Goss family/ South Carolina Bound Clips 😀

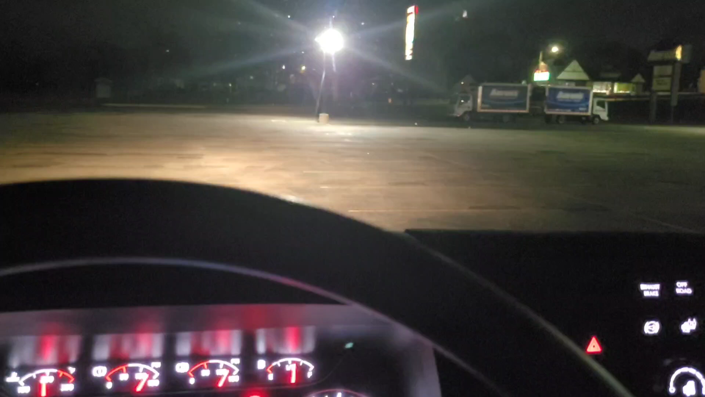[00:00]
Alright, so we took an exit. We didn't take an exit when we were coming down here moving toward South Carolina.
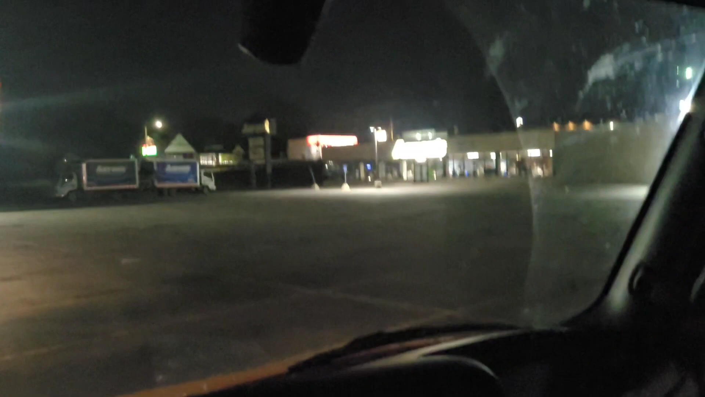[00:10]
And when we didn't take that exit, it brought us all the way to this spot. And then we started talking to Grandma. And we were just sharing all of our trip and everything. And
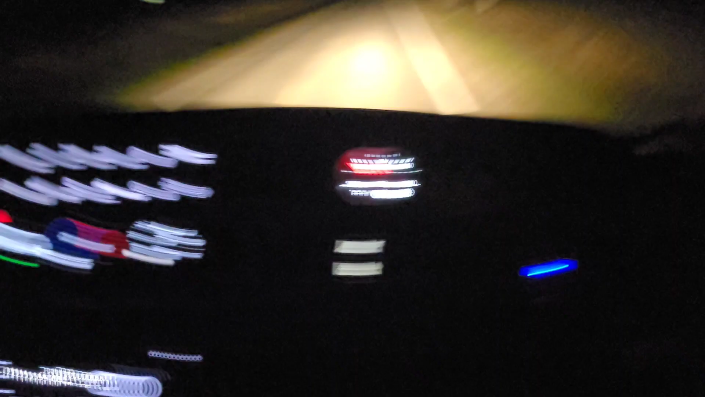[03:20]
But, ladies and gentlemen, we're on our way to South Carolina.
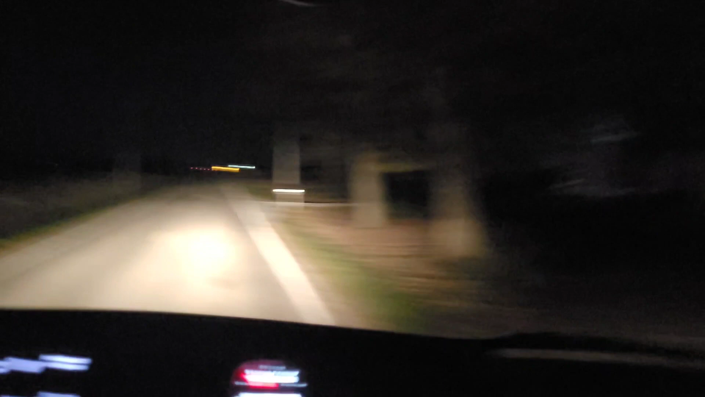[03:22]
And this is what happens. We go into the middle of the cornfields like Texas Chainsaw.
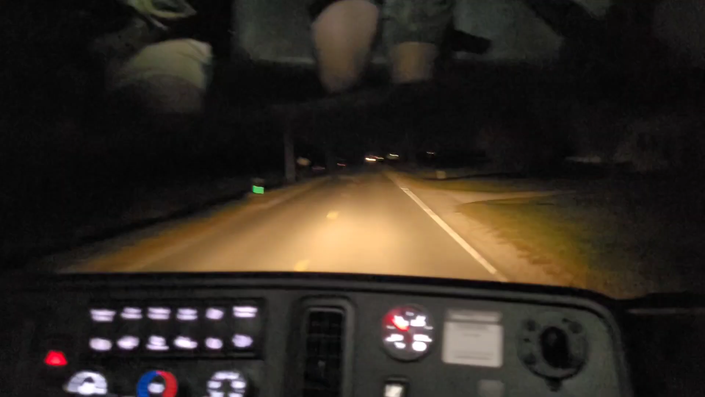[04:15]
We haven't seen anything normal in a long time. All we've seen is fields. We're so stuck in the middle of